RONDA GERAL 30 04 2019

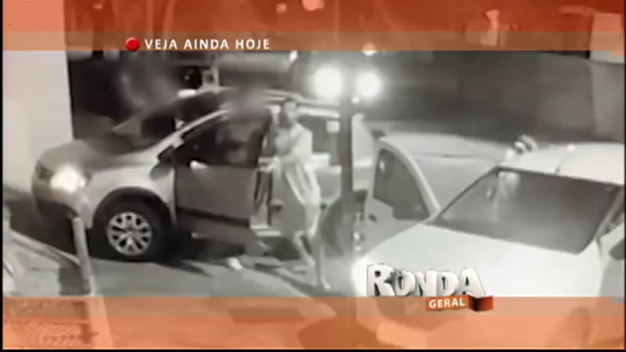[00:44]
Câmeras registraram toda a ação dos bandidos.
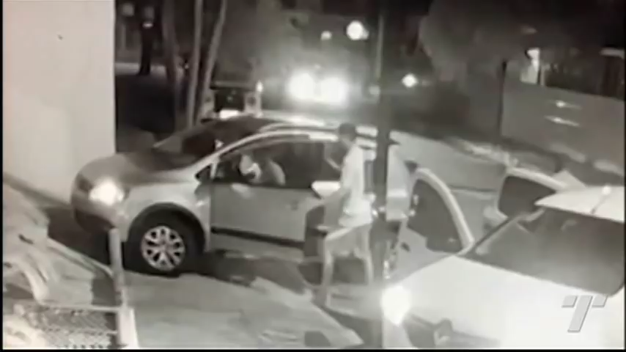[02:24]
O marido é arrancado do veículo. Assim que saem, os ladrões se revezam para tentar levar o carro, alvo do roubo. São várias as tentativas. Até o motorista, o quarto ocupante do veículo, tenta, mas também não consegue.